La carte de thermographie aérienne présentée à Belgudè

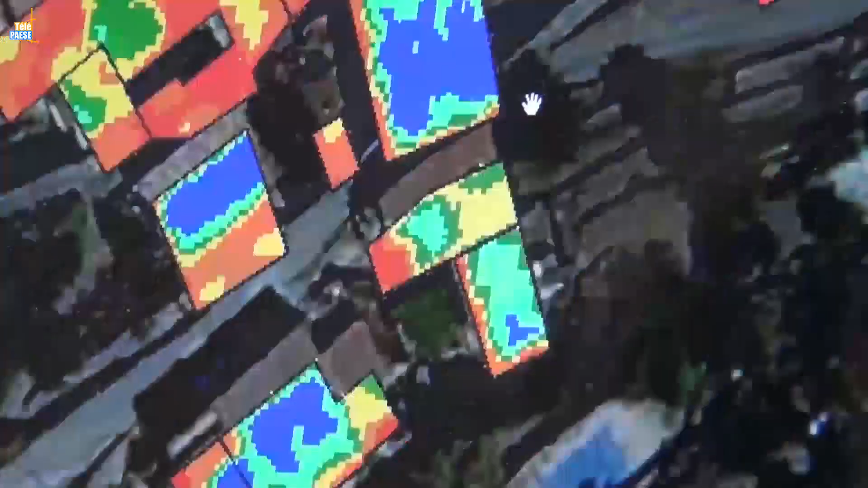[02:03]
Du coup ça nous a nous permis de récupérer donc une thermocarte comme celle-ci où on voit effectivement toutes